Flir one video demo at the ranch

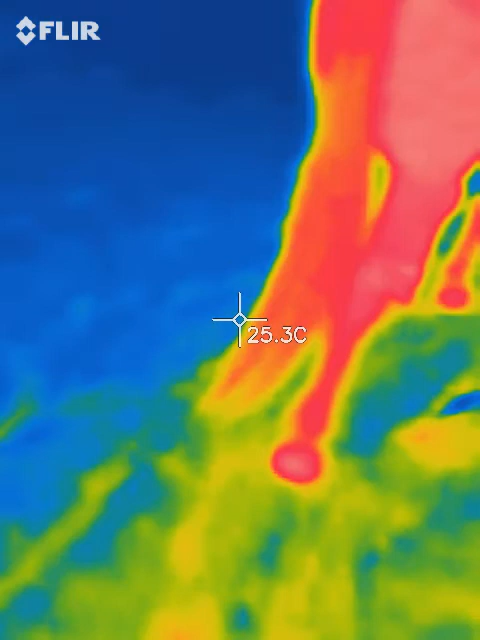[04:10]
On screen: spot 25.3°C
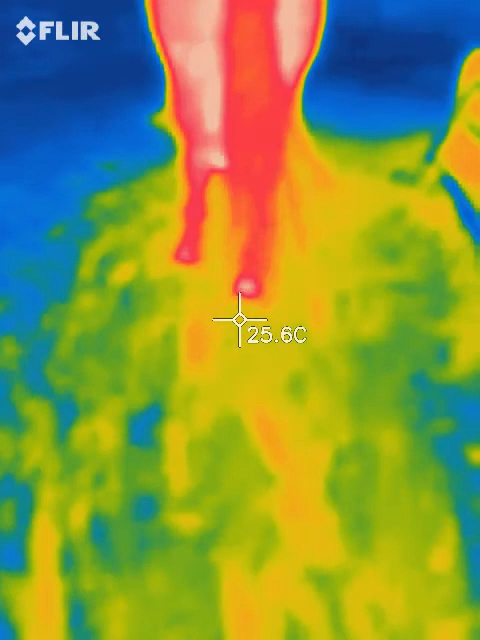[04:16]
On screen: spot 25.6°C
feeties can I look at your feeties mommy here hi
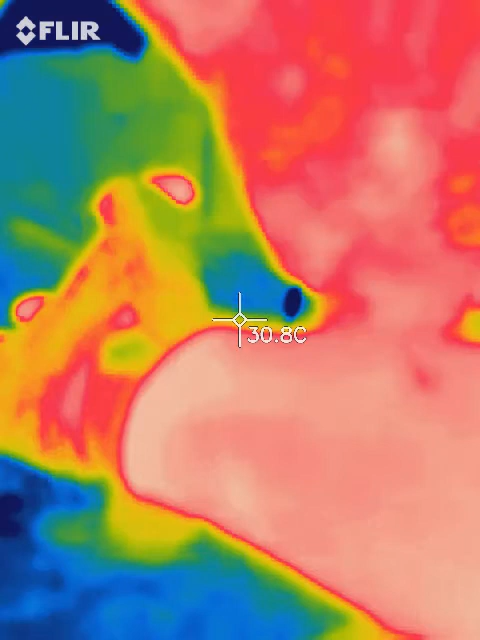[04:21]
On screen: spot 30.8°C
I just want to see your
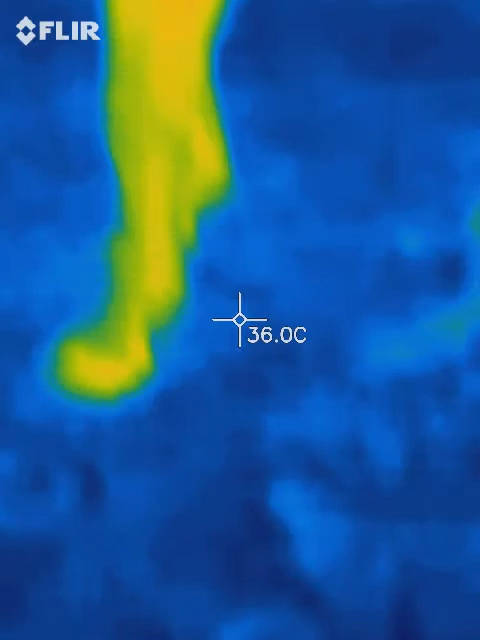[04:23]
On screen: spot 36.0°C
feeties I can't get that close to her see
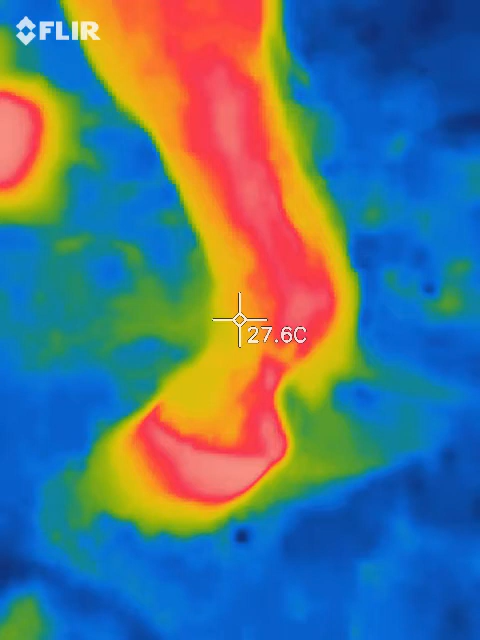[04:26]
On screen: spot 27.6°C
now when I get the same distance all
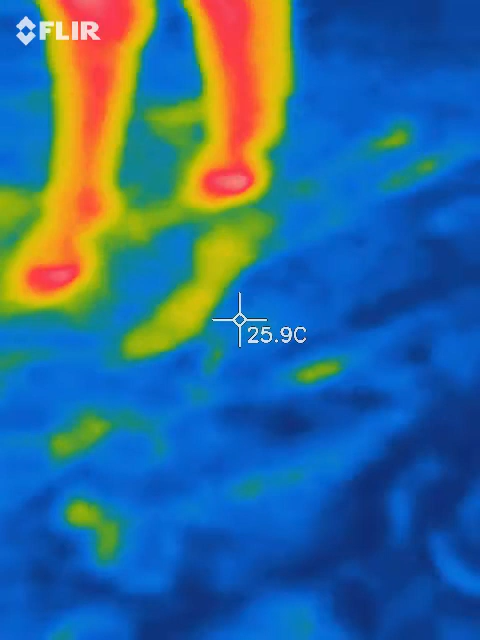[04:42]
On screen: spot 25.9°C
one of the ways you can use it if one of their feet is hotter than the other it's gonna show you but if you
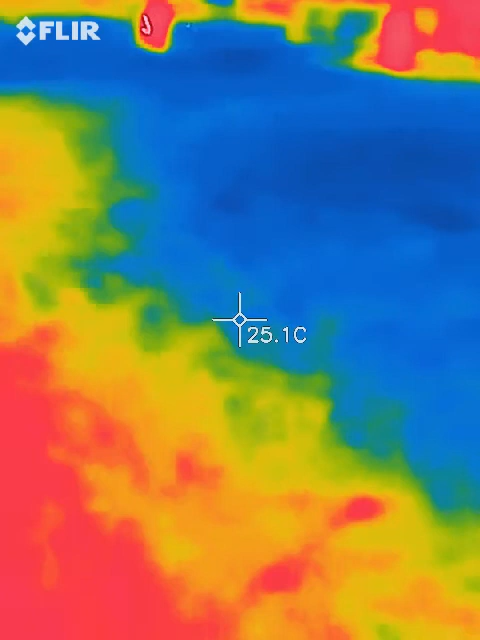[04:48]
On screen: spot 25.1°C
hunt it can show you you know what's out there too you're
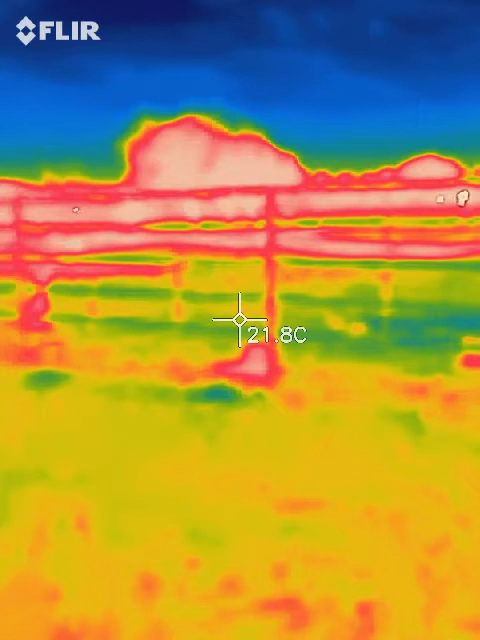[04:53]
On screen: spot 21.8°C
in pitch darkness okay now this is the rainbow and let me change it we're almost five minutes here
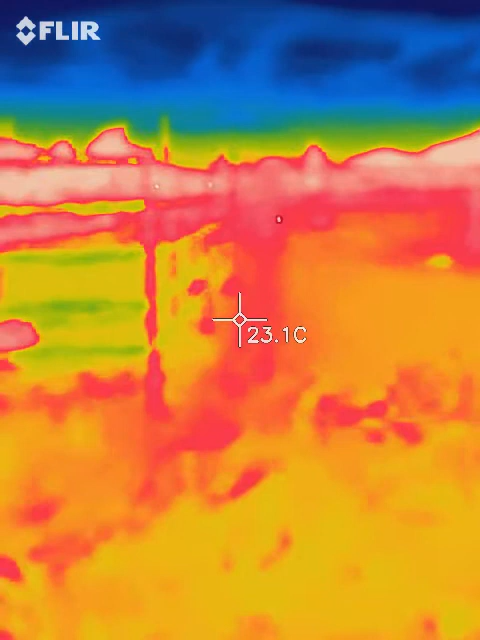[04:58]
On screen: spot 23.1°C
I can't remember what this one's called there
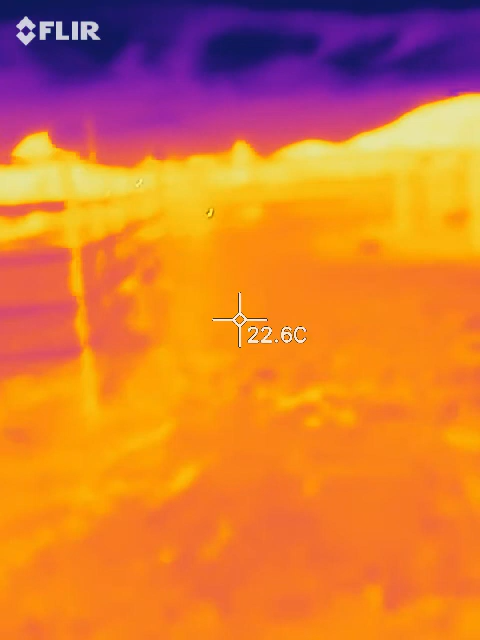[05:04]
On screen: spot 22.6°C
we go oh let's point it to the horses so we can see
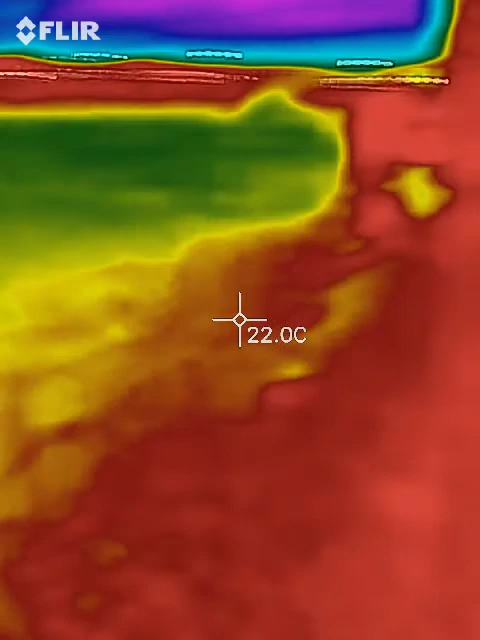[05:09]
On screen: spot 22.0°C
okay there we go feeder is the
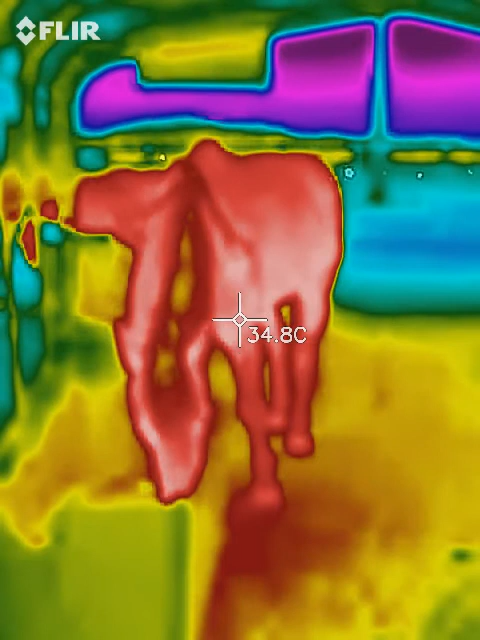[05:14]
On screen: spot 34.8°C
wood is wood my coming around see
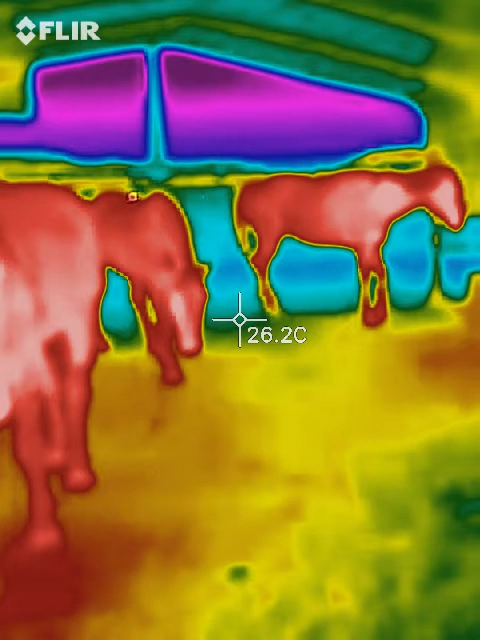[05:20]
On screen: spot 26.2°C
how the front of the horse over here on the right you can see nakoma the front of his body is warmer
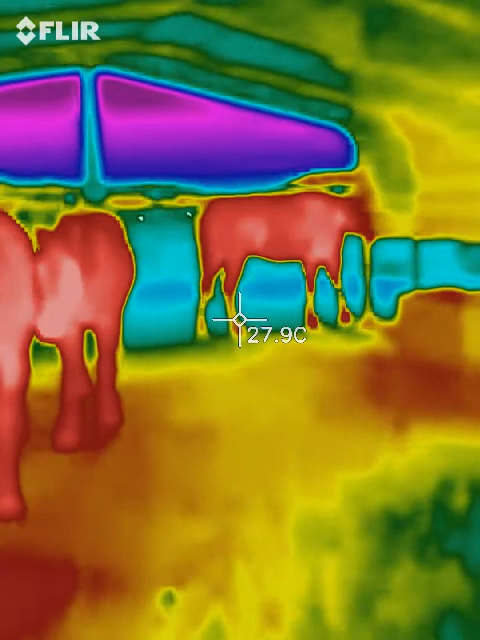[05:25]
On screen: spot 27.9°C
and his stomach is or not nakoma but uh jackson so I mean it really has its benefits but it's not medical
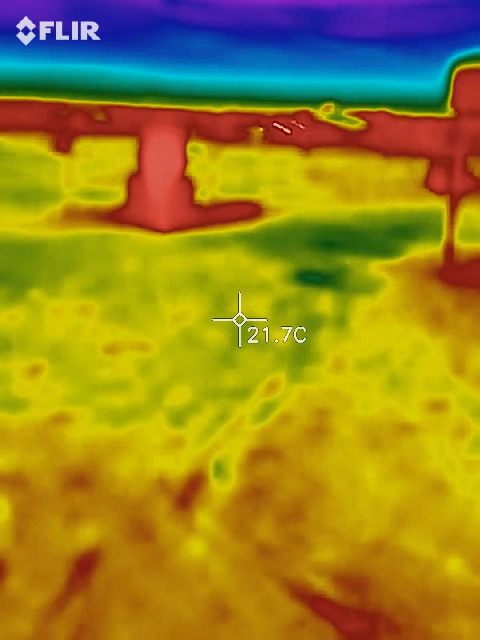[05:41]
On screen: spot 21.7°C
um and so it just gives
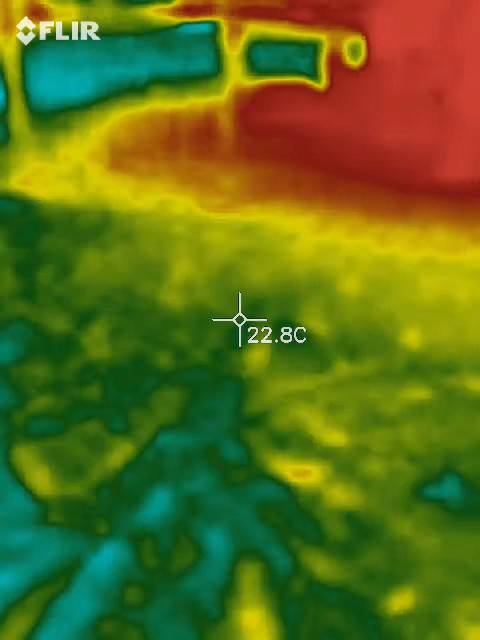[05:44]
On screen: spot 22.8°C
you you know an idea but it shows you oh shoot the fencing